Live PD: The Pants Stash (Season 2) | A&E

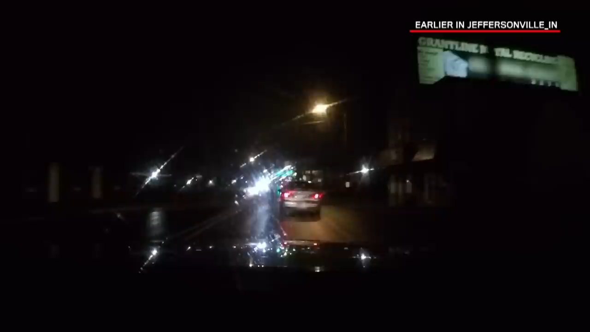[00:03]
All right, I got them here for a turn signal violation. The vehicle failed to signal its turn correctly back there. It's slow rolling me now. We'll be in the parking lot of the show station. Evening, Austin, Jet Police. Reason I stopped you, you failed to signal your turn back there until you were into your turn. Any reason for that? Oh, no. I was just. Do they work correctly? Yeah, they work correctly. OK. Where are you headed to?